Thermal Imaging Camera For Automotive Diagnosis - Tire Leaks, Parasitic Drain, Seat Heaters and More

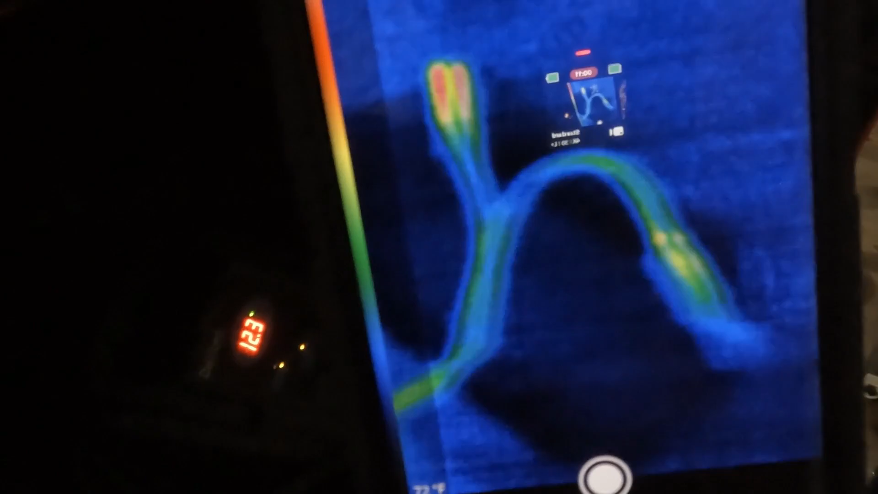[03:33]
And you can see I am outputting some voltage to my battery during charging.
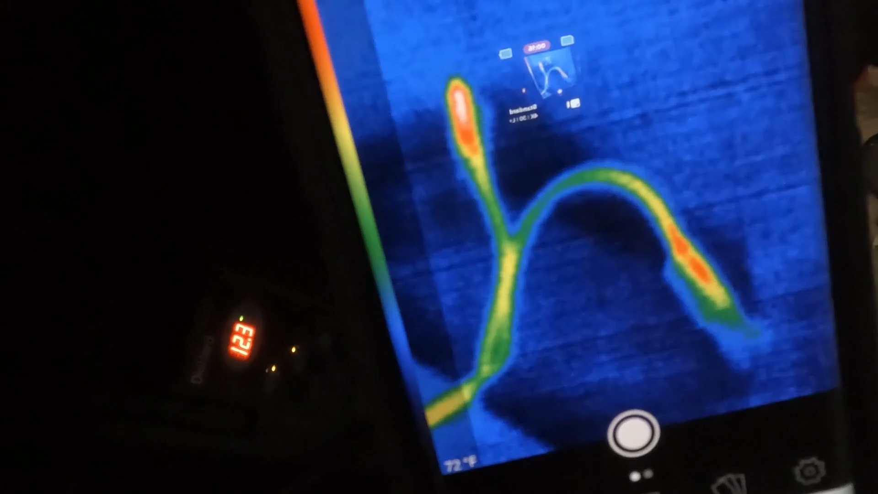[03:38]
So this would show up as a draw just using a thermal imager. Here's a common cause of a parasitic drain on a BMW.
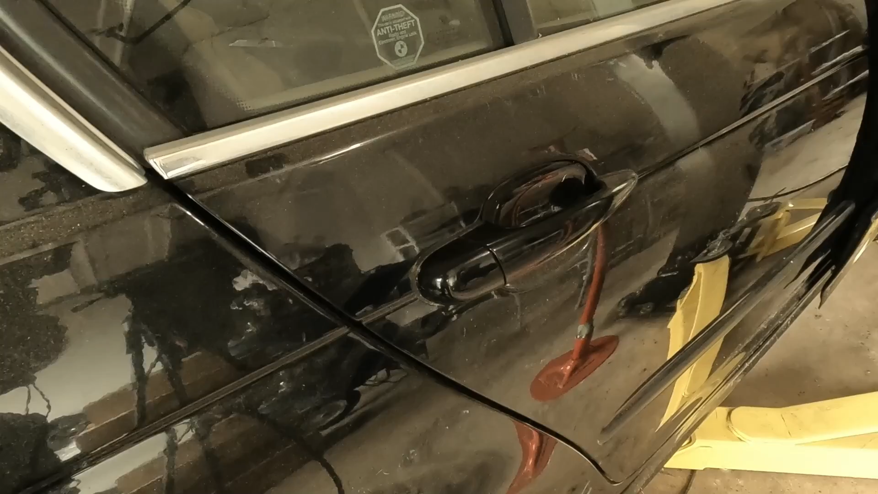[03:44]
The comfort access door handles. This is what it would look like.
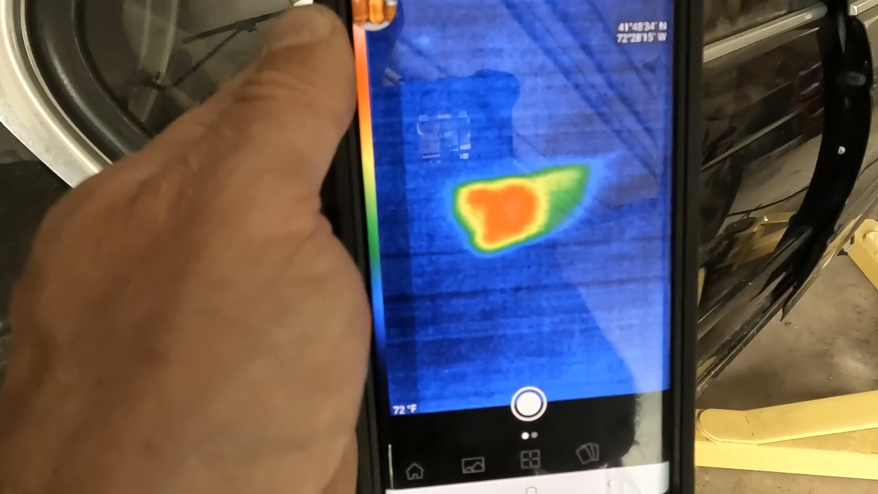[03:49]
There's my door handle lock cylinder where my module is,
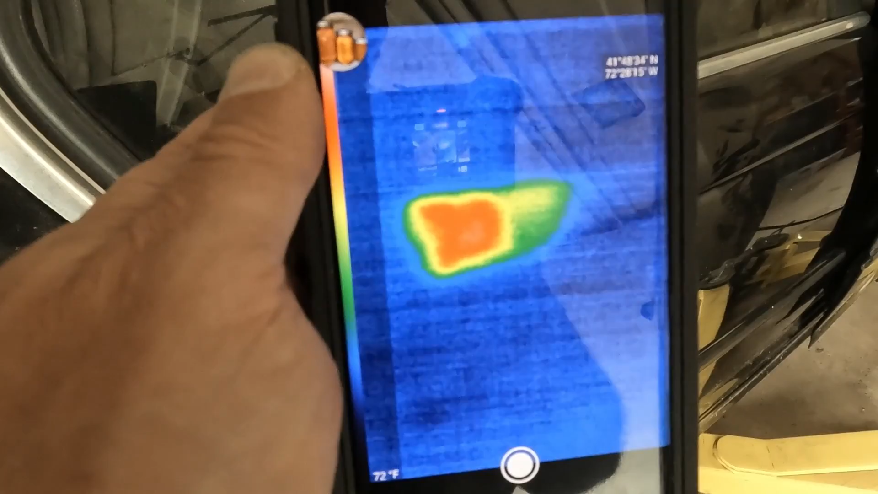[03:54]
and it would show up as a parasitic drain right on the handle. I am super impressed with the Seek thermal imaging camera.
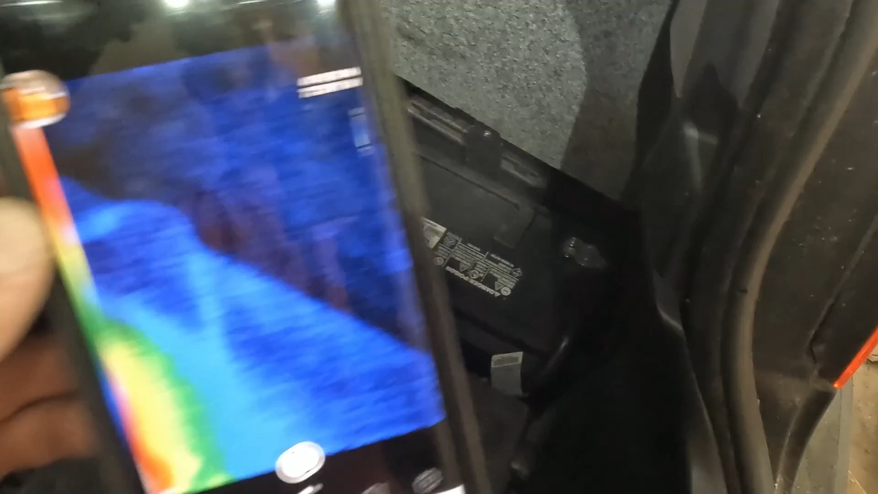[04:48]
Here's a picture of a battery internal short.
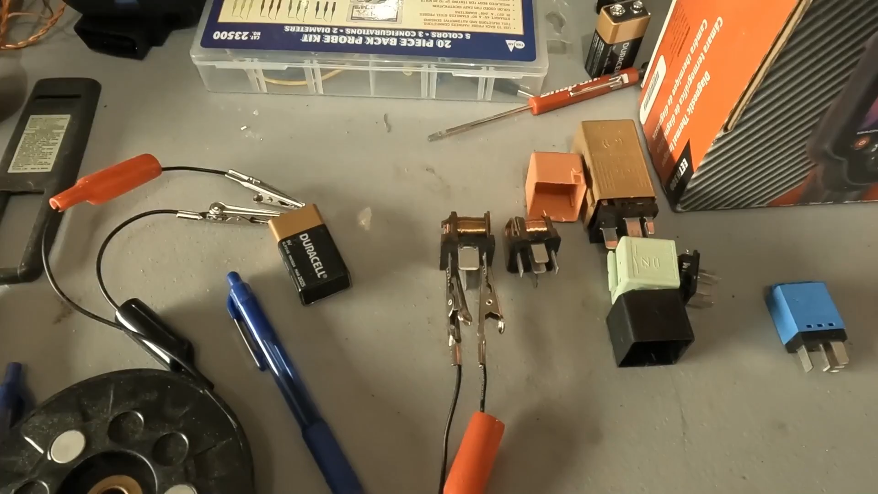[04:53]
I'm going to have a video about relays and how they work, but check this out. I have a nine volt battery attached to one relay and I have another relay that's sitting there. I can actually check electric components.
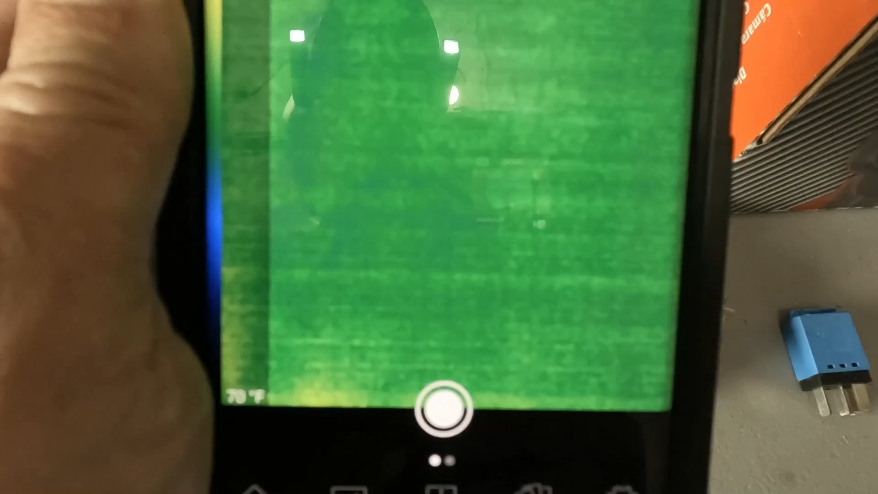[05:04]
You can see the voltage transfer across my leads right on the thermal imager.
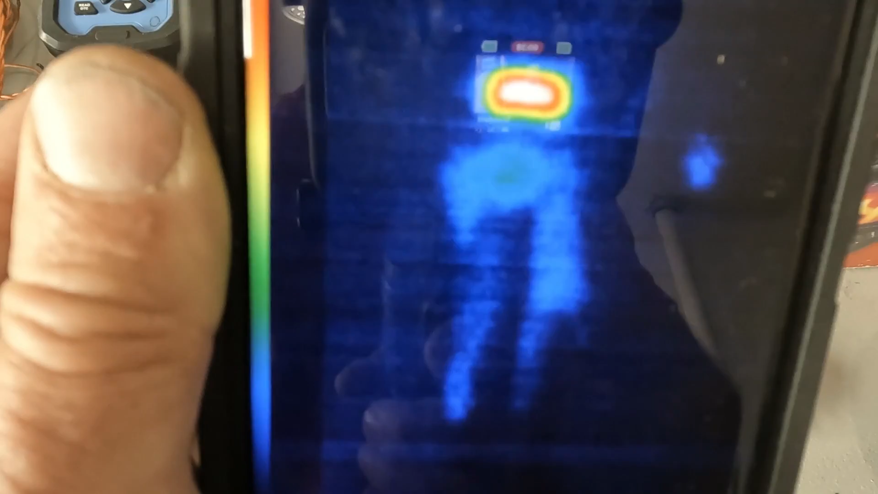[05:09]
So you can test your relays this way. If you're questioning whether your defrost grid on your car is working properly, you can use a thermal imager very easily to see the whole big picture if your defrost grid has a problem.
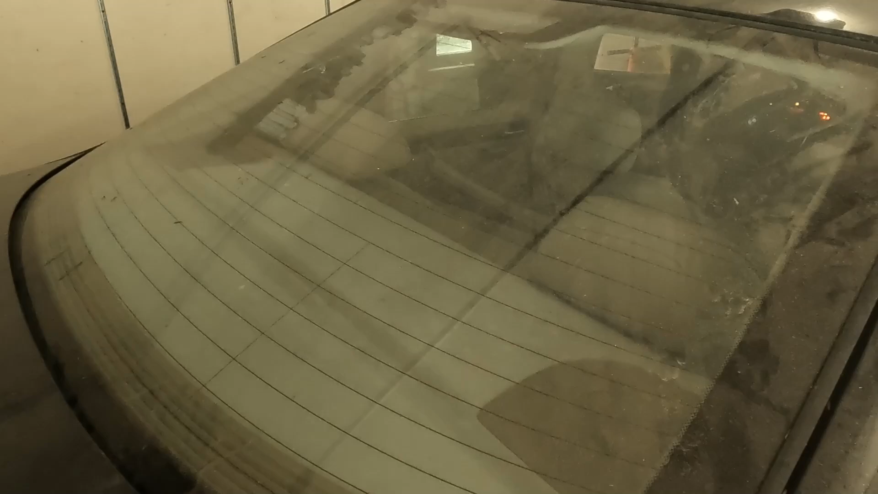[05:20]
Thermal image of the rear heating grid when activated. Just so you know, on a BMW, the engine has to be running for the defrost grid to work.
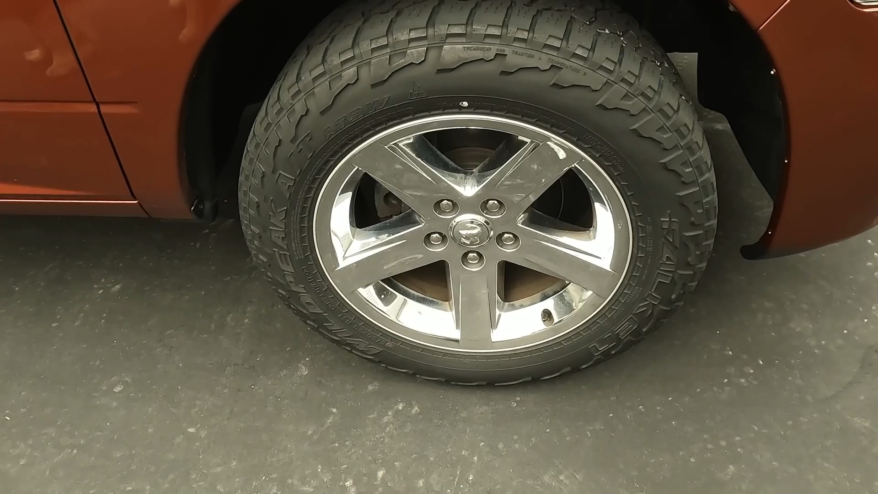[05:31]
So did you know that your rim on most cars act as a thermal sink? Look at that.
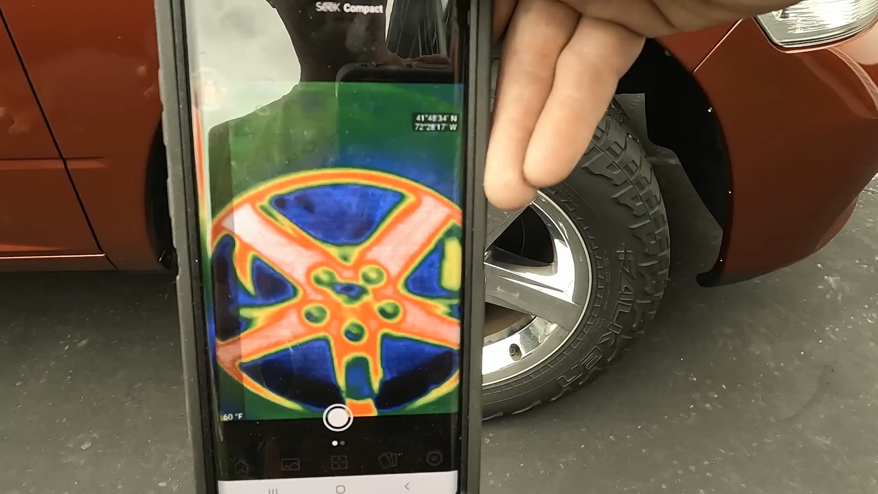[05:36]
So that is my rim and it's dissipating the heat from the rotor.
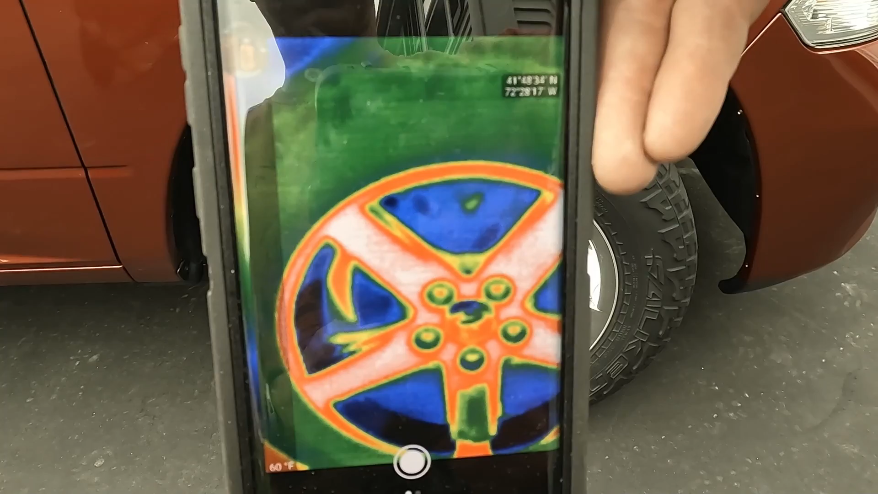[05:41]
See, my rotor is blue, but the rim is actually red because it's actually drawing the heat from the rotor.
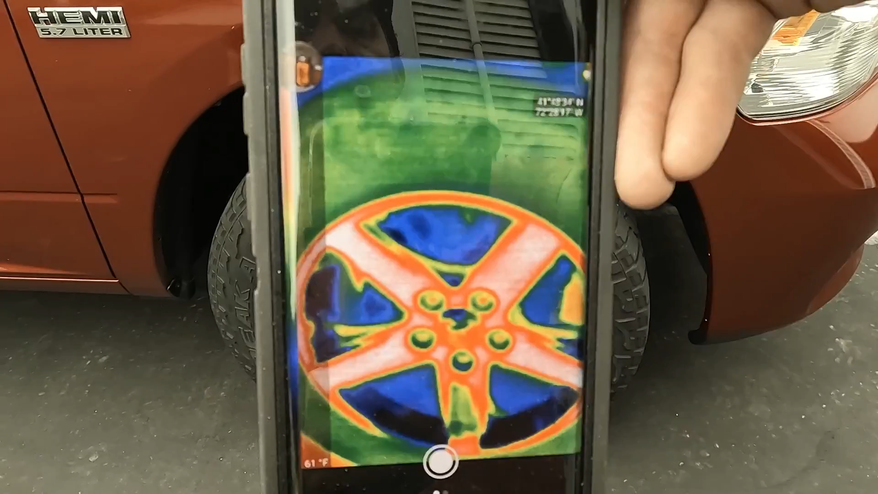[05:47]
That's why if you paint your rims, it can't dissipate the heat.
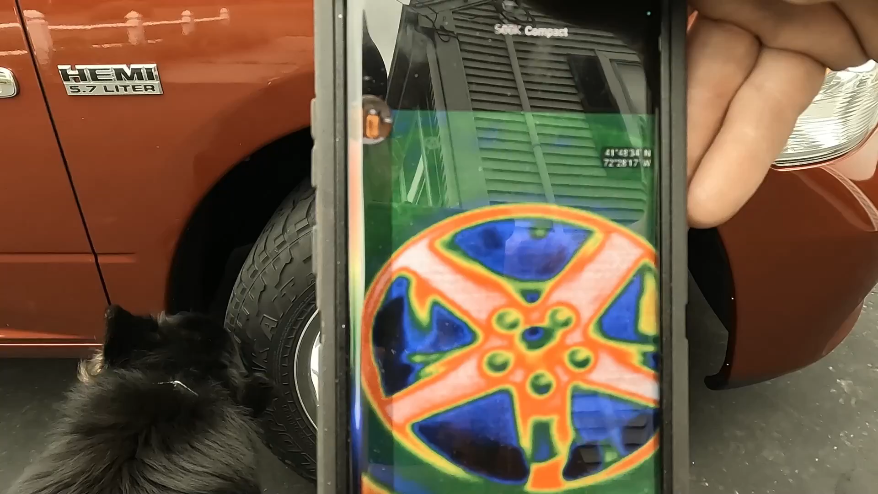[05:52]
And sometimes you can end up with a brake vibration because of painted rims. I just took a quick drive and let's take a look at the difference.
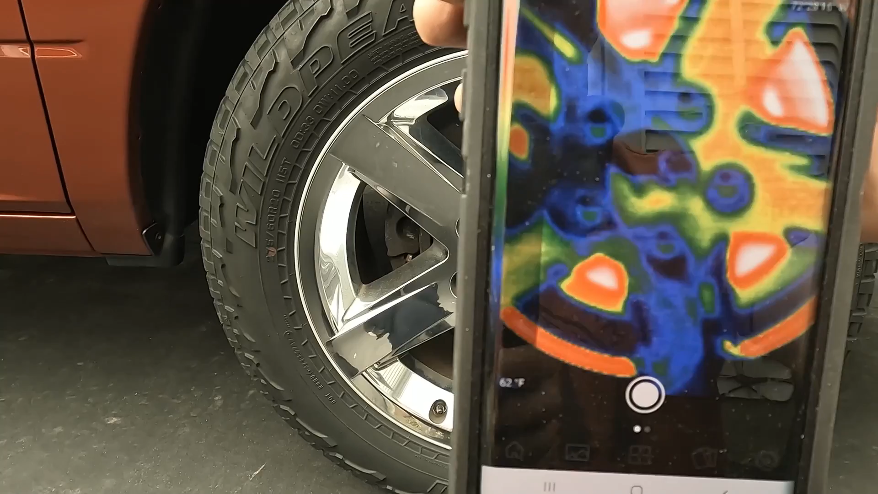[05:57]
You can see the rim is dissipating the heat, but now you can actually see the rotor is nice and hot.
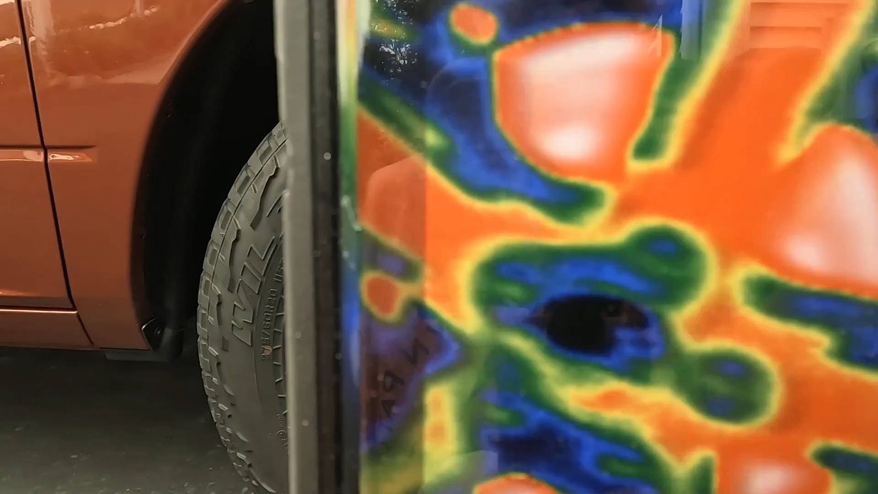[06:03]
You can see the caliper and the best thing to do is compare.
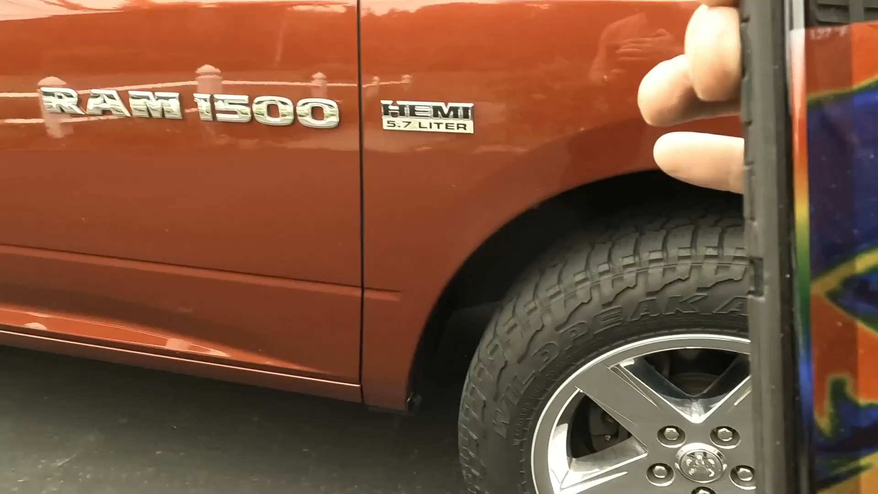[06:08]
Hi Z.
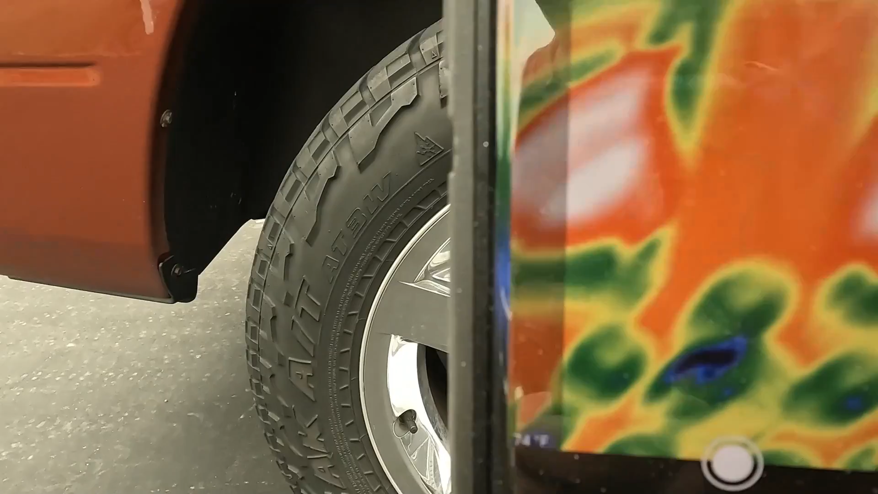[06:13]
From one to the other to make sure that the heat dissipation is uniform.
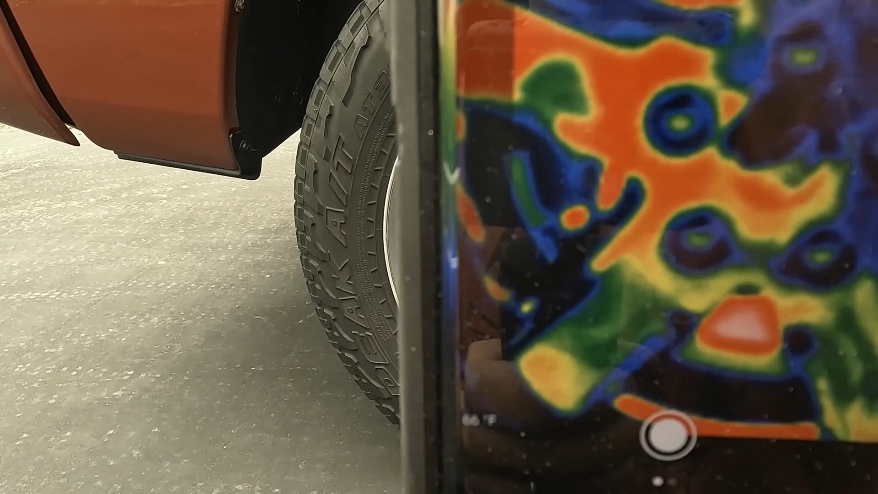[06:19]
What's nice with this camera also is it does give you the hottest temperature right at the top corners.
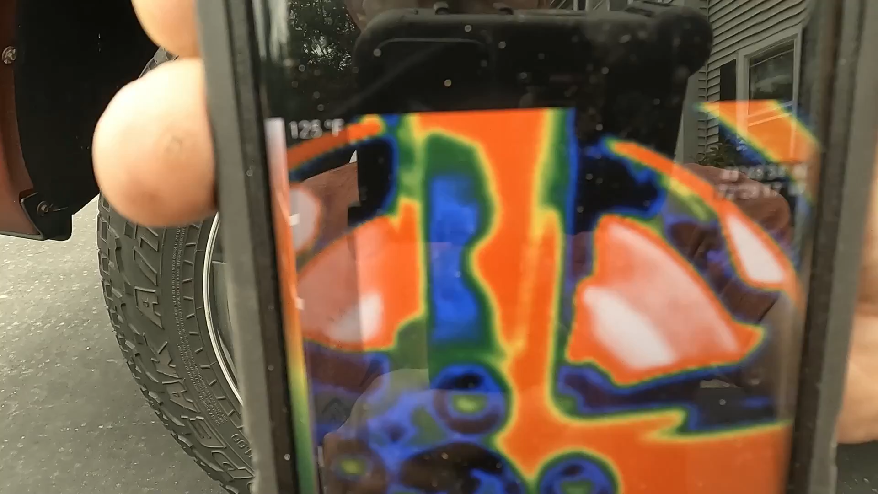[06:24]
Here's some tire diagnosis.
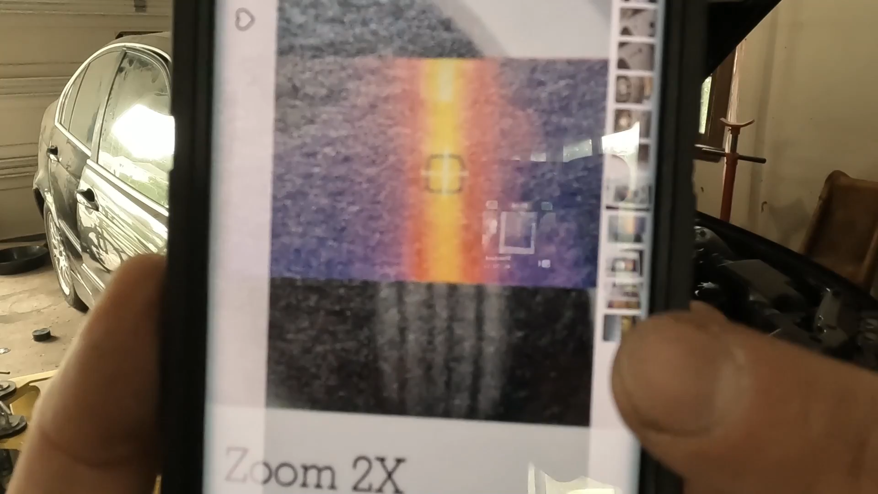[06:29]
So here's my tire right here and you can see I have a hot spot right in the center of the tire. It could be caused from a shifted belt or overinflation.